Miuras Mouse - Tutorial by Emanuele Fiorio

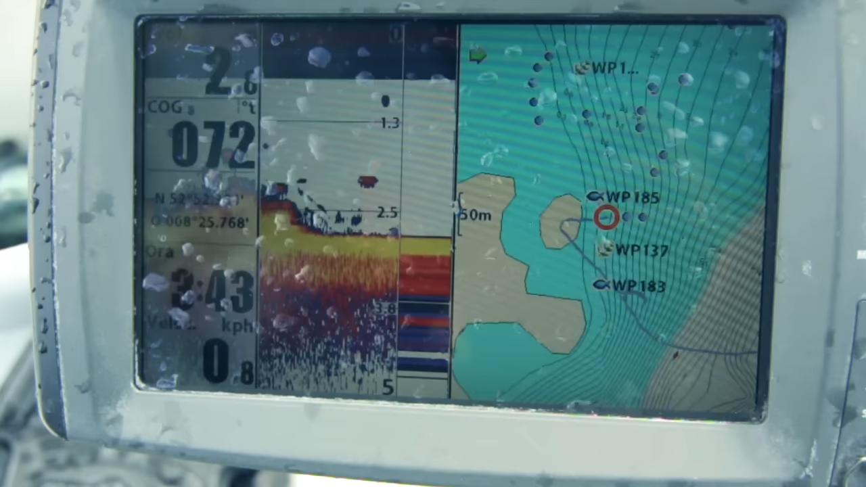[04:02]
Una volta individuate le grandi secche erbate con l'utilizzo dell'ecoscandaglio,